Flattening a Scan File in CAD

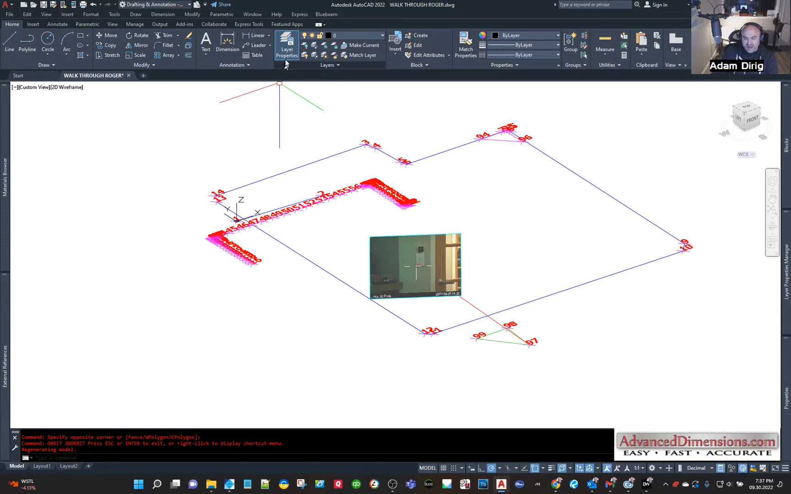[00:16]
it down so the first thing I'm gonna do is just kind of isolate what I want to flatten so